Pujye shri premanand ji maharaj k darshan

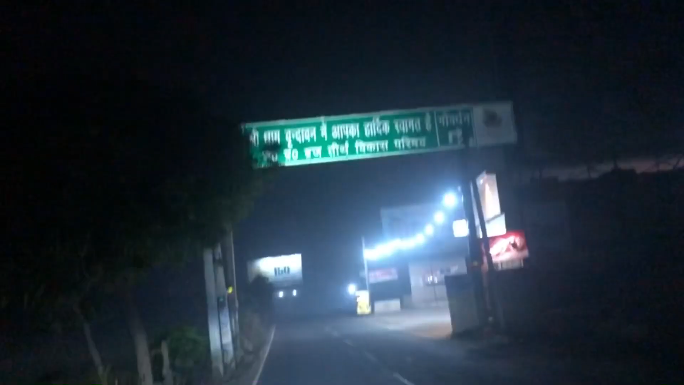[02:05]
तो हम पहुच चुके हैं वरिंदावन में एंट्री मारने वाले स्री
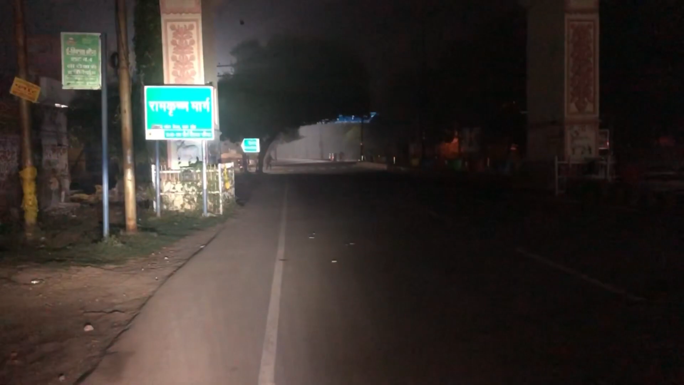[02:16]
सीधे प्रेम मंदिर जहां पर हमारे प्रेमंद सागर महराज जी मिलेंगे तो अभी हम
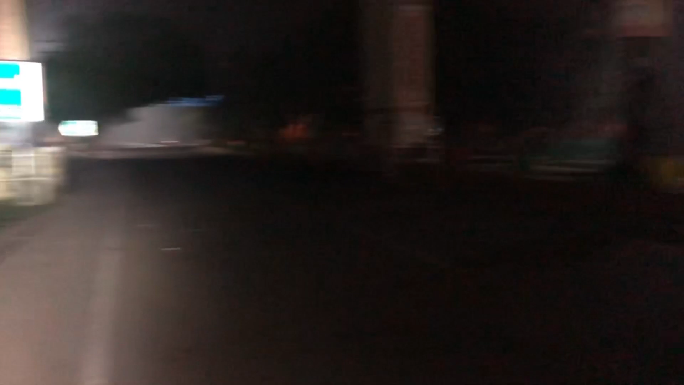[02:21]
लेख रोड बिलकुल खाली पढ़़ा है बहुत कमी दिखाई दे रहा है रात के अभी कितना बज रहा है अभी 12 बजे होए और हमारी ब्रगो जना में जाना अभी आगे तो मिलते हो उस जगह